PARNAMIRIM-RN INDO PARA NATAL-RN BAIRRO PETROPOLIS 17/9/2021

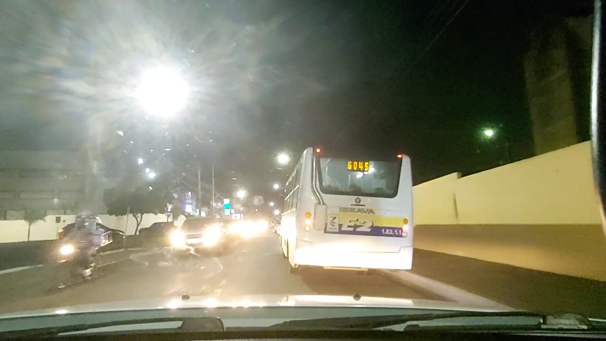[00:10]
19 horas e 21 minutos, estamos aqui em Parnamirim, Nova Parnamirim, indo para Natal, indo ali para
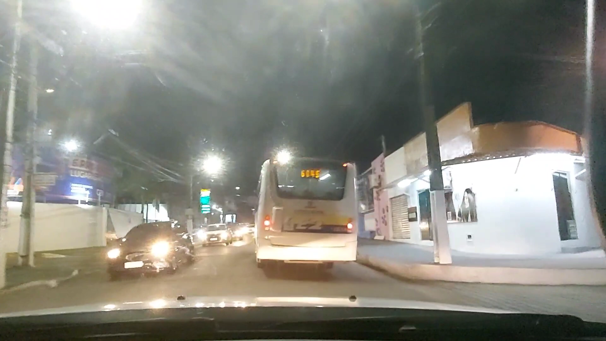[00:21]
Petrópolis, Tirol. Vamos pegar a BR-101.
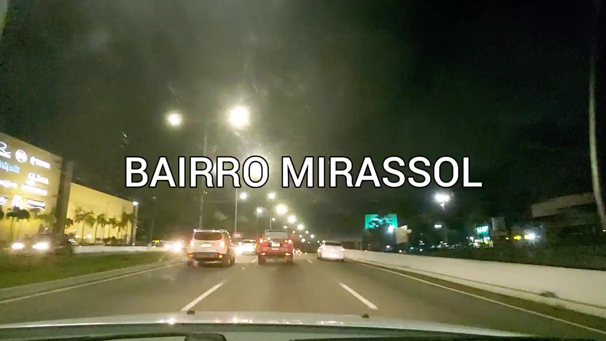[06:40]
Passando aqui ao lado do Via Direta. Shopping Via Direta. De carro, mas também hoje é sexta, né?
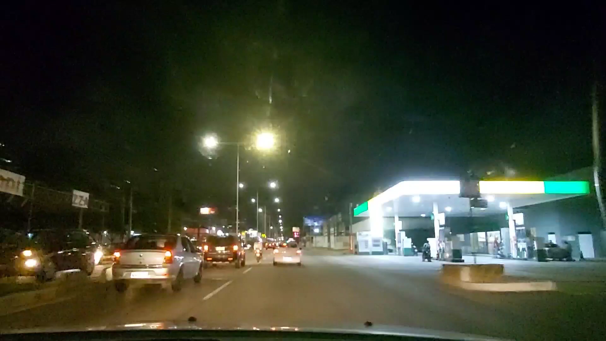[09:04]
Já saímos da BR-101, já estamos na Avenida Salgado Filho, Senador Salgado Filho. Hoje o vídeo já tá no canal aí,
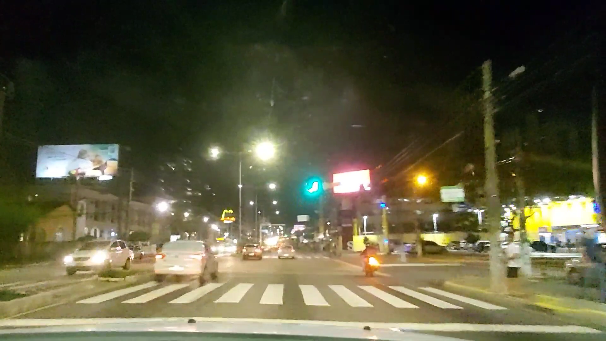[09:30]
eu fiz no sentido contrário, vindo de lá pra cá. Hoje era mais ou menos meio-dia. Tô fazendo agora no sentido, no outro sentido, indo. Tô indo agora e fiz voltando.
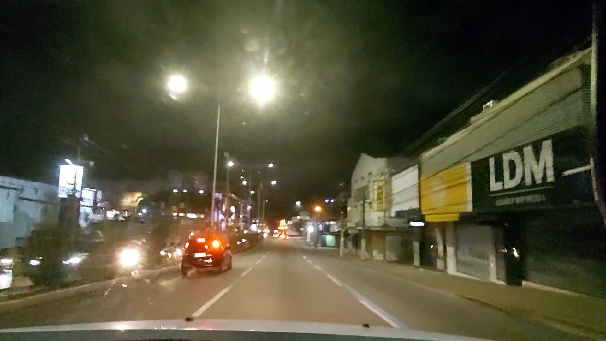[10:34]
Salgado Filho, já estamos em Natal, Natal, Rio Grande do Norte. Aqui do lado esquerdo, Midway Shopping, Midway ou Midway Shopping?
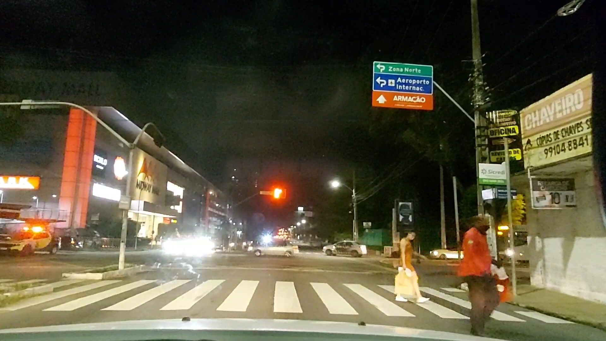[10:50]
Essa rua da frente aí é a Nevaldo Rocha.
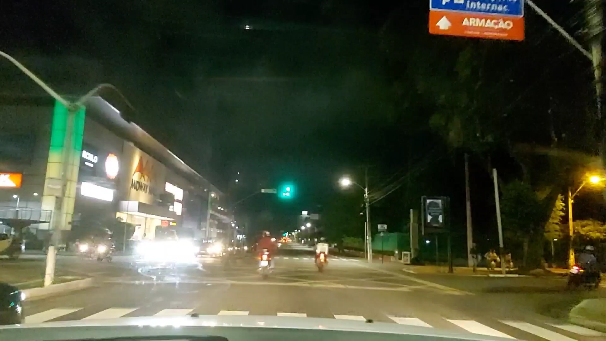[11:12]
Escola Técnica Federal do Direito. Essa escola técnica aqui, ela é muito antiga aqui em Natal. Acho que ela tem mais de 40 anos.
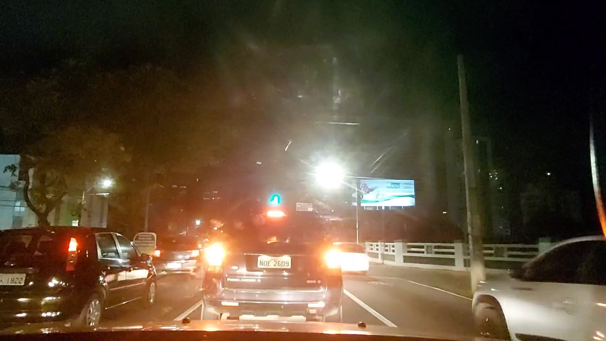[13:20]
Já é Hermes da Fonseca. Eu já tinha falado para vocês, começa com Hermes da Fonseca, vira Senador Salgado Filho e depois BR-101.
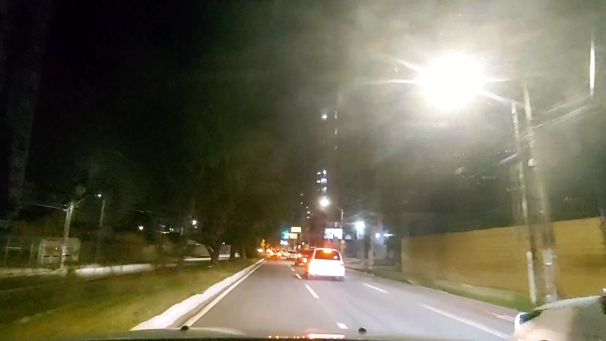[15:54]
E nessa próxima rua à direita vai para o Morro de Mãe Luísa.
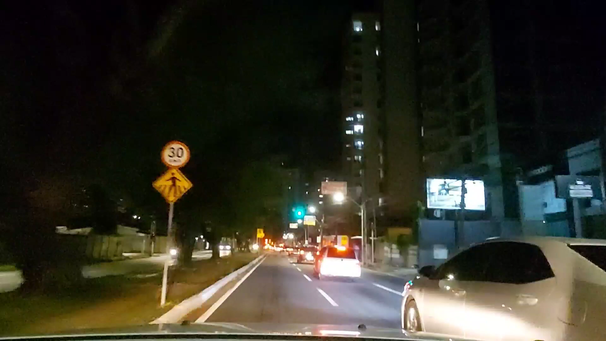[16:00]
Aqui à direita, Morro de Mãe Luísa.
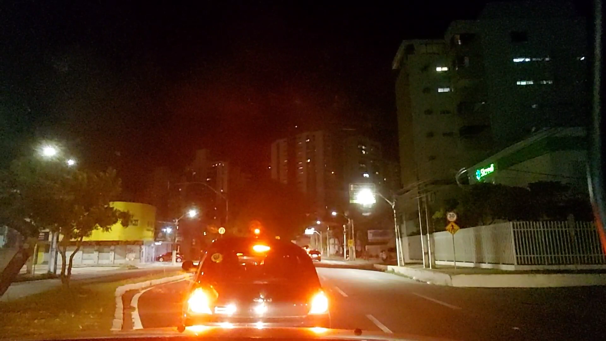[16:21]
Logo aqui na frente tem o mercado de Petrópolis. Aqui. O mercado de Petrópolis era conhecido por um café da manhã que era de Dalila, uma senhora. E rolava um pagode aqui muitos anos atrás, não lembro se era no sábado ou no domingo.
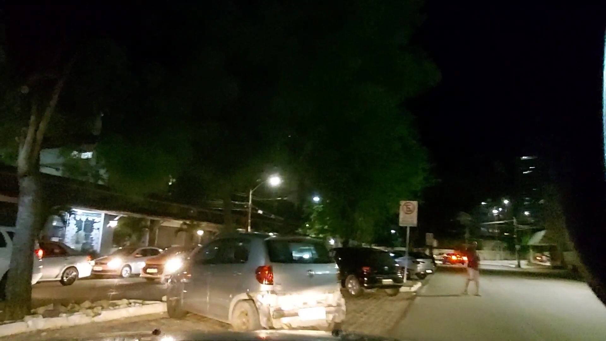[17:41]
Chegamos, pessoal, em CCAB Norte. Aqui. De manhã vocês já viram, né?
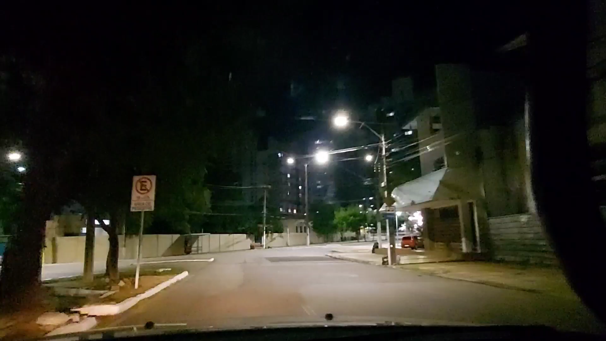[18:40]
Estamos em Petrópolis, Colégio Alberto Torres ali na frente,
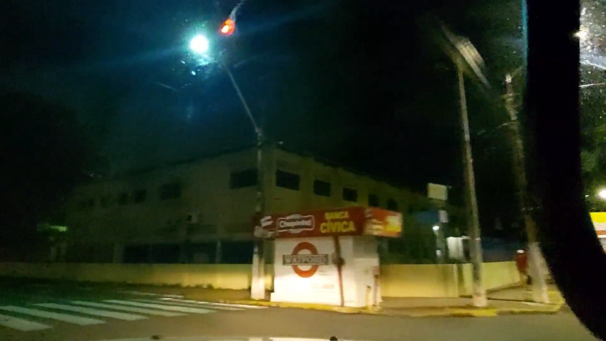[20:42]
Colégio Anísio Teixeira do lado direito. Escola ali que eu não lembro o nome, mas é bem conhecida aqui na área.
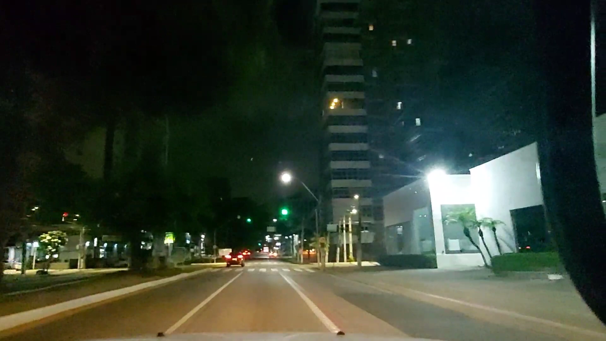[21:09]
Rua Mossoró, estamos passando por ela. Lá no planos de saúde a mil.
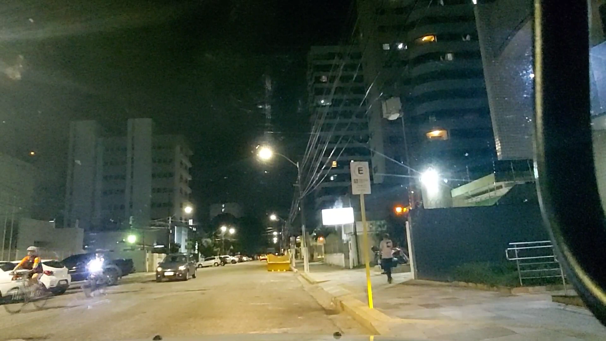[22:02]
Antigo Cinema Rio Grande, hoje, igreja do R.R. Soares. Um abraço a todos para vocês. Não esqueçam de deixar o like. Valeu, tchau.